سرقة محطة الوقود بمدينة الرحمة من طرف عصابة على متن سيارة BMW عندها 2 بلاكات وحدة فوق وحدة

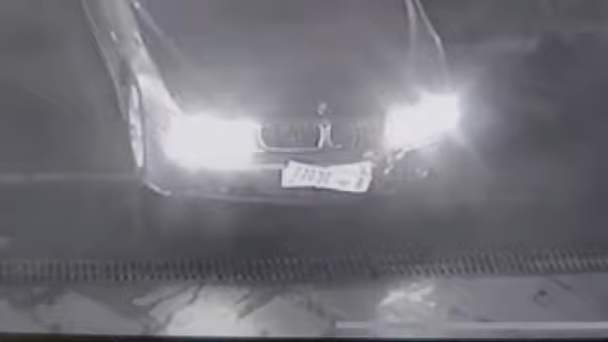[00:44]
هانتم زيد صافي، كيف كتلاحظوا بأن البلاكة الأولى الأصلية لتحت وفوق منها واحدة مزورة فيها 3 أشخاص. هذه عصابة كنتمنى أن رجال الأمن يتعاملوا مع هذه العصابة يعني بواحد الشكل جدي، لأنهم عاملين جوج البلايك وهذه بعد مخالفة القانون. ما عمل جوج البلايك إلا هو كتسرق، إلا هو ربما كتقوم بأعمال أخرى،